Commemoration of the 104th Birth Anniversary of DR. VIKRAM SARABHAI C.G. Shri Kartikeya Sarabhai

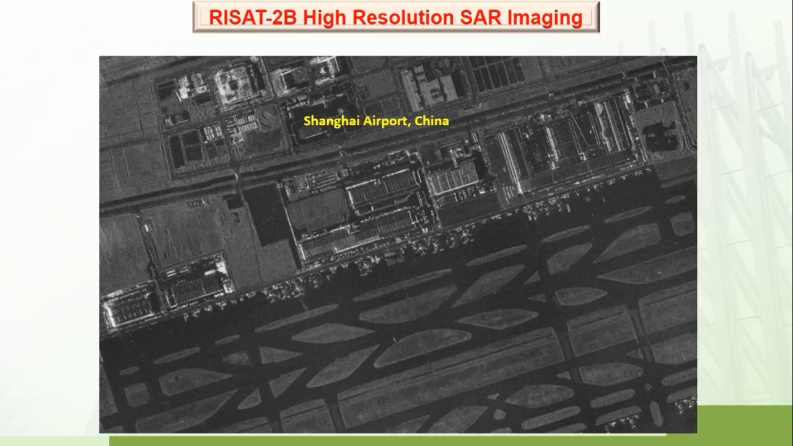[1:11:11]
And this is one typical image from our radar of Shanghai Airport, China. So you can see even an aircraft standing on a tarmac on the airport, each we can find out the make of the aircraft also, whether it is made by Boeing or by Airbus.